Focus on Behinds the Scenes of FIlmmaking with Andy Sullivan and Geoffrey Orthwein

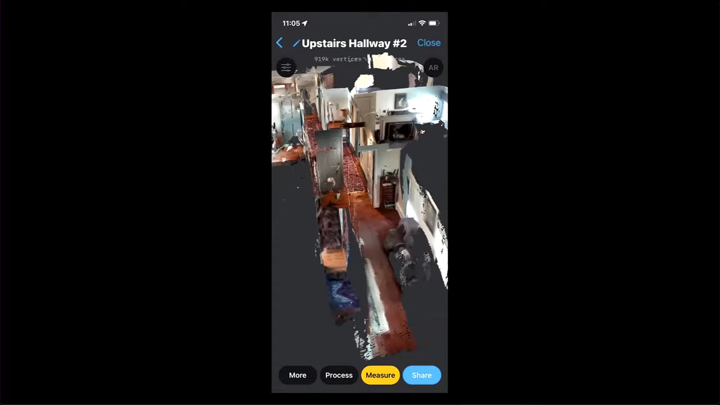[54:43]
So it's across. And you did it all in one capture, right? You're walking down the hall. Yeah. And this capture probably took me, you know, 10 minutes of waving around rooms,
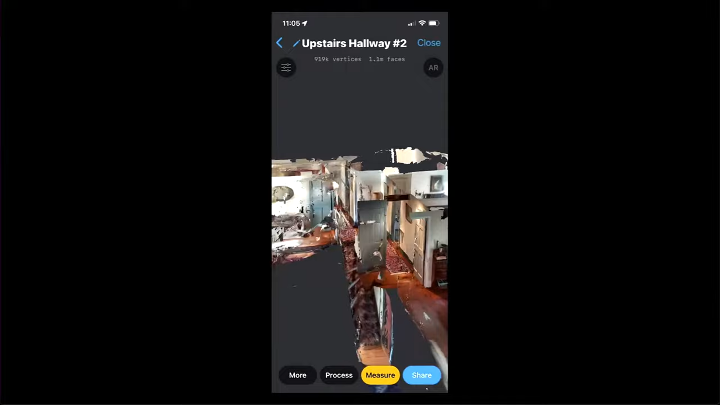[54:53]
but I specifically wanted to like get down here into this staircase that comes up into the hallway.
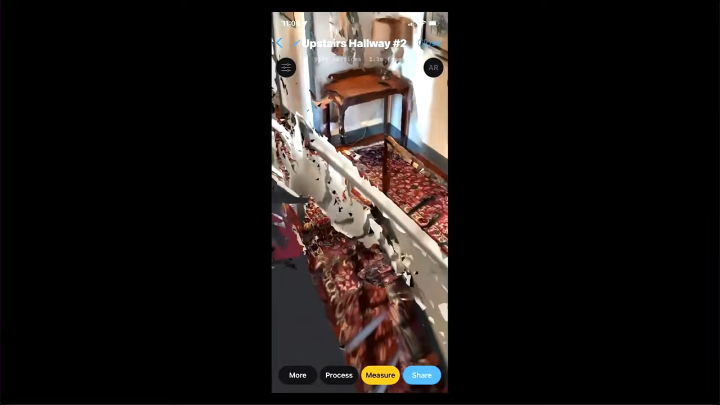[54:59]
And then, you know, there's one of the bedroom doors. And while it looks a little rough, it is,
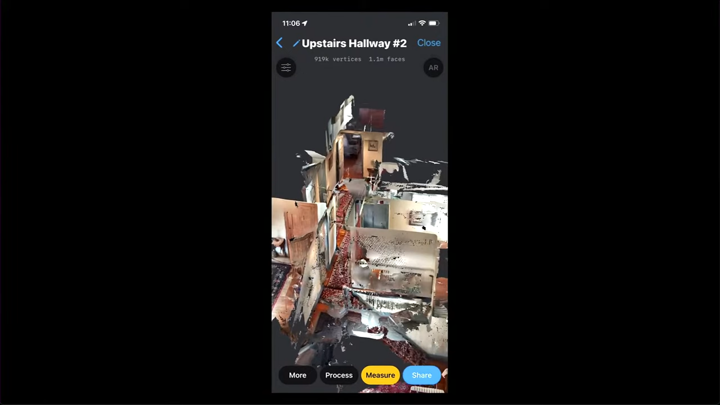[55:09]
it really helps to be able to think about where things are in relationship to each other. It's huge.
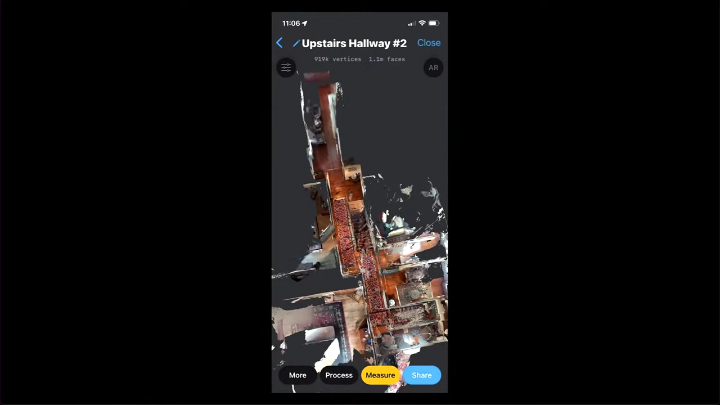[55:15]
And you can see there's this sort of dog leg in the hallway here. And kind of just understanding the dynamics of that, particularly when we're talking about how to shoot, you know, so,
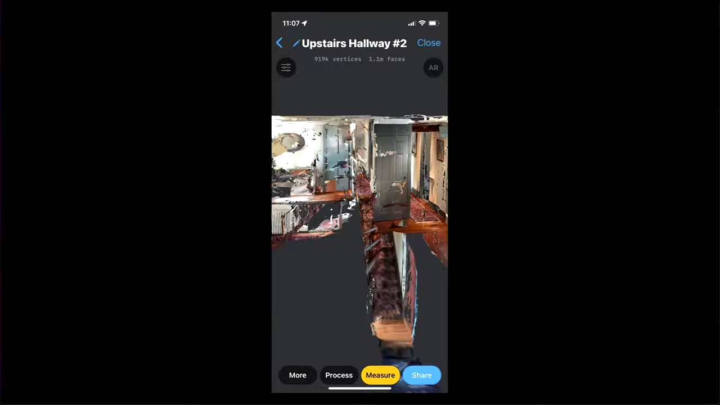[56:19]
And the image quality, you know, it gets a little rough.
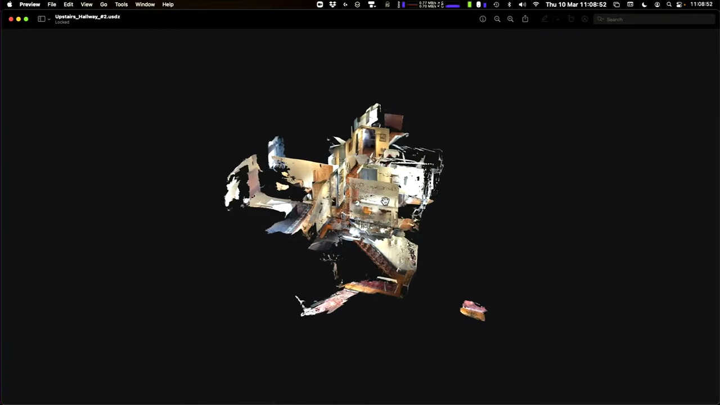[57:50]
Let me take us over here. So this is that same scan. I'm just here on my desktop on a Mac. This is just, as you can see up here, just preview.
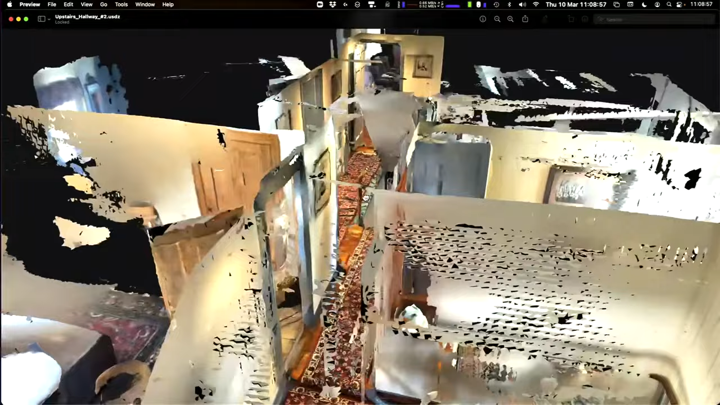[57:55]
And it's the same model, you know,
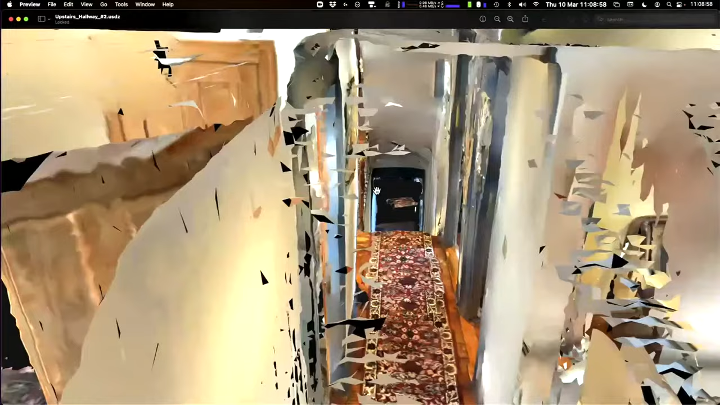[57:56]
which is nicer because there's certainly a bigger screen here than just the iPhone screen.
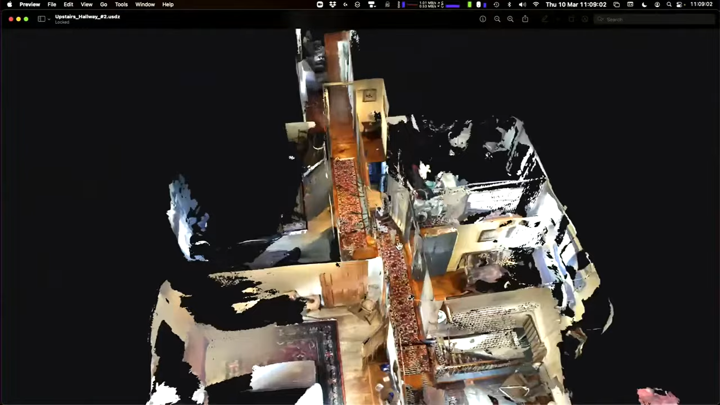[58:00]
Just super easy to jump from one to the other and to send out to anyone who's on a Mac.
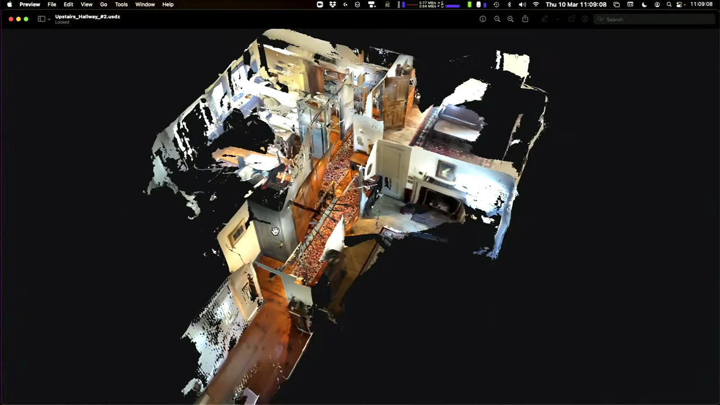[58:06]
And I'm sure there's a Windows equivalent of, you know, just a basic 3D viewer.
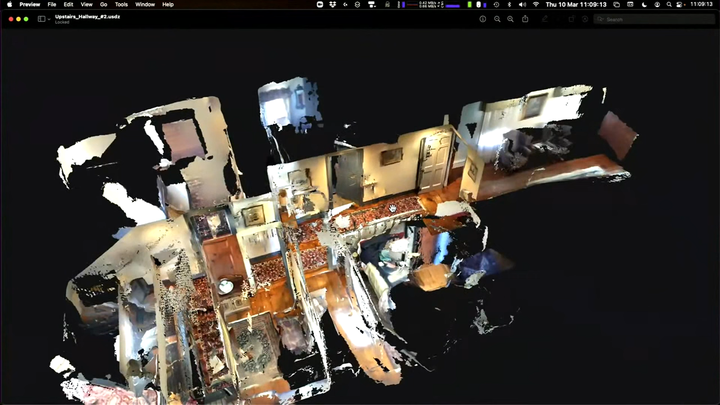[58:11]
Another really great thing that we found, this is one of the bedrooms off the upstairs hallway.
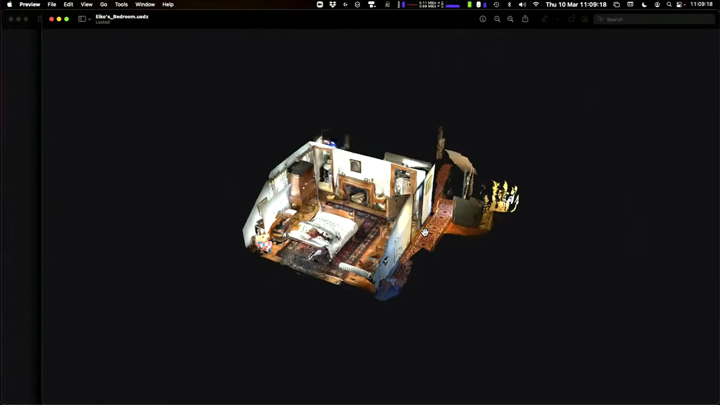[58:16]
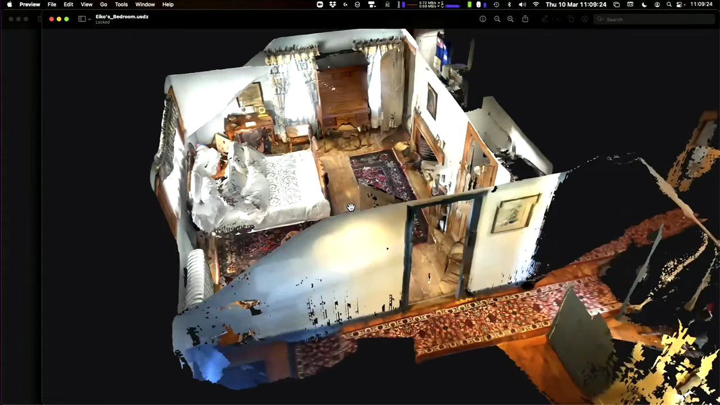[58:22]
You can see this one is, it's a much smaller space. So there's a little bit more detail. I also spent quite a bit of time getting the detail of this.
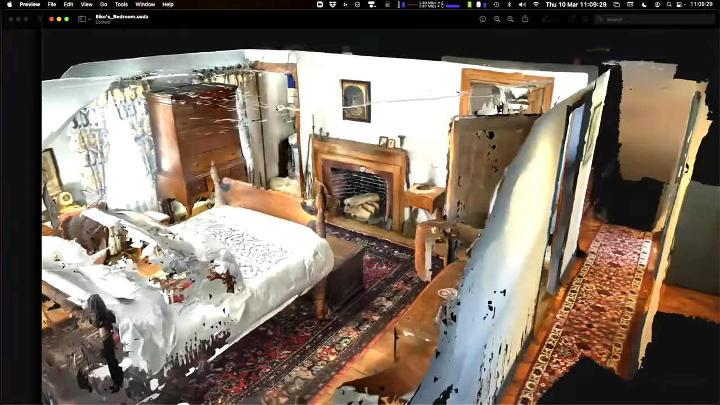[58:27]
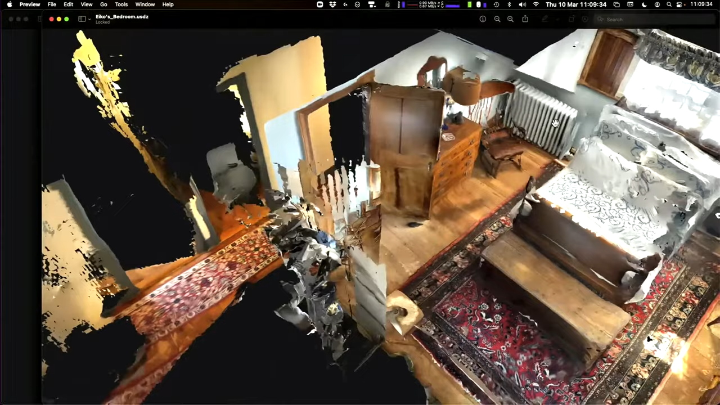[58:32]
And, you know, when you go real close, it starts to, you know, detail becomes a bit of a very qualified statement.
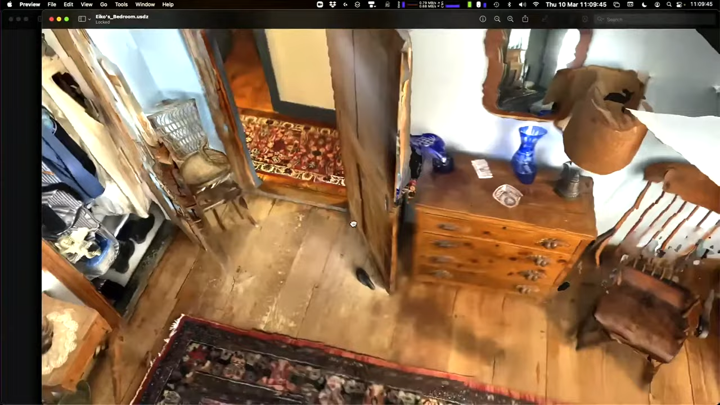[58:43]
but, you know, again, you can check out, you know, how close we are with the swing of these doors. A big thing that I wanted to look at was the size of these closets.
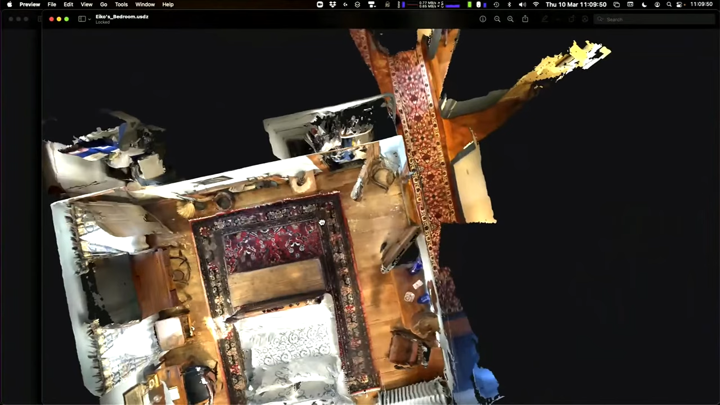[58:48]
There's a shallow one here and a deeper one over here.
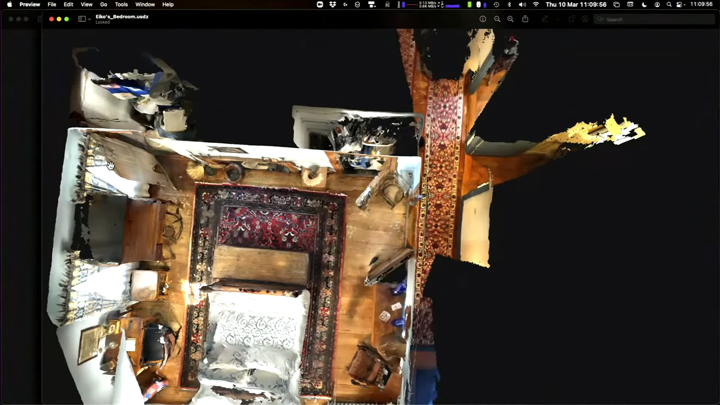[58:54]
And the doorway here swings out into this piece of furniture, which might be staying.
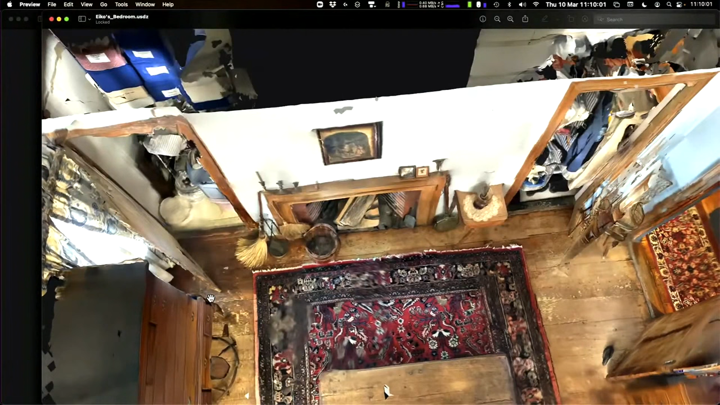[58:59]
So yeah, I mean, it's and you're using most of the furniture that's there. I mean, you're not. No, most of that will get cleared out.